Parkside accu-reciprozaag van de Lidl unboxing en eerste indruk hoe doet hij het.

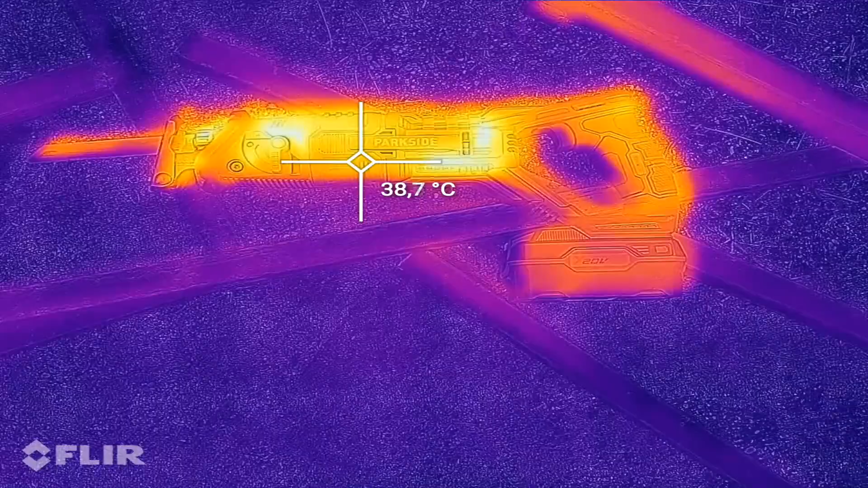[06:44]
On screen: spot 38.7°C
Dus ja, een goede 40 graden. Op z'n heetst, wat was die, 80 graden daar op dat lichte puntje.
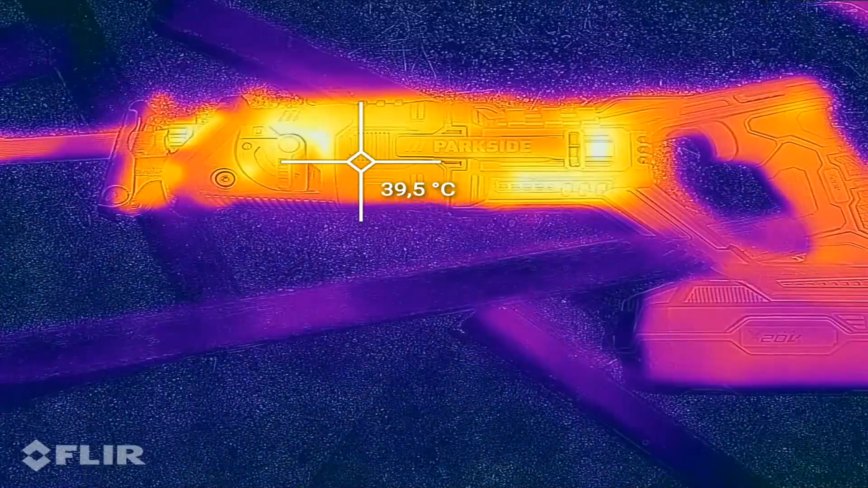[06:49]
On screen: spot 39.5°C
Dat is dan wel behoorlijk heet, dat hou je niet vast.
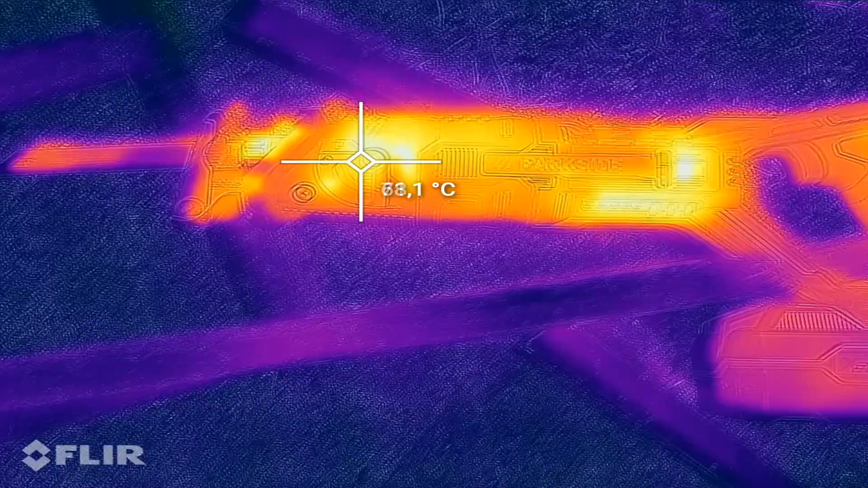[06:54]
Maar kijk, hier zit die 80 graden bijna.
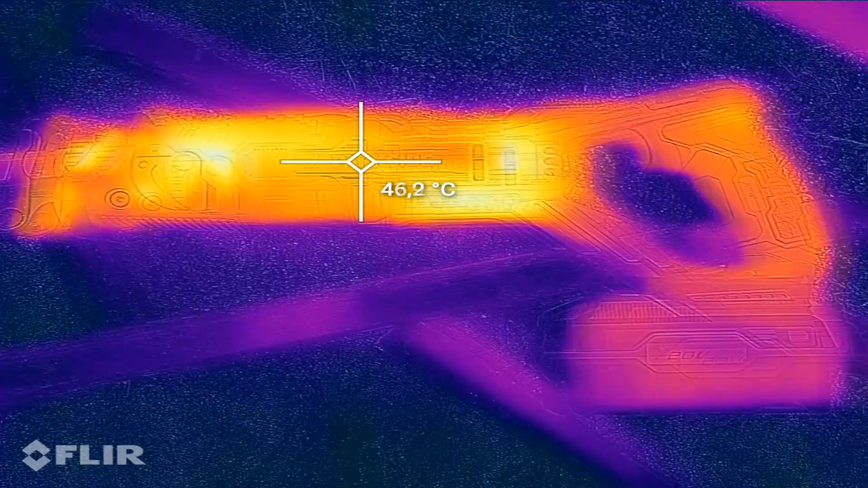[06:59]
On screen: spot 46.2°C
En de rest, het handvatten, zo zie je, is niks te warm.